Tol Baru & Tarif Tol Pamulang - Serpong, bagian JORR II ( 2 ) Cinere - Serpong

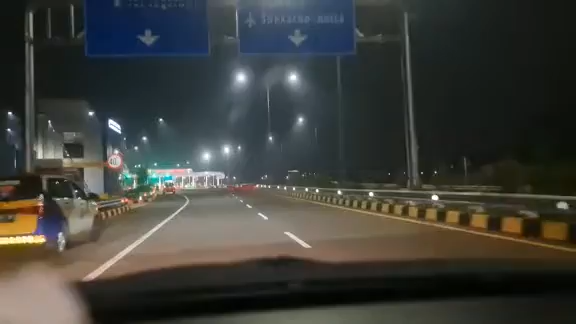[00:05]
yaitu ruas tol Pamulang Serpong yang merupakan bagian dari tol Cinere Serpong,
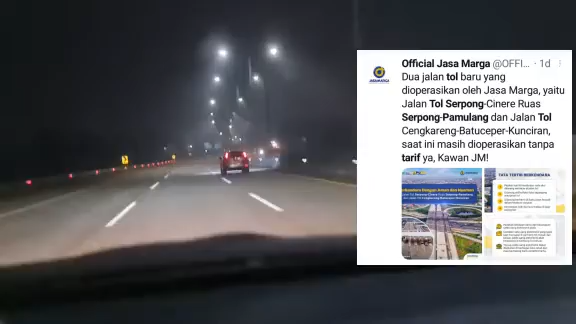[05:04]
tweet dari official Jasa Marga mengatakan dua jalan tol baru yang dioperasikan oleh Jasa Marga yaitu jalan tol Serpong Cinere, ruas Serpong Pamulang, dan jalan tol Cengkareng Batu Ceper Kunciran saat ini masih dioperasikan tanpa tarif ya kawan JM. Nah ini mengatakan bahwa masih gratis, tadi sudah di pintu masuk tidak ada pembayaran,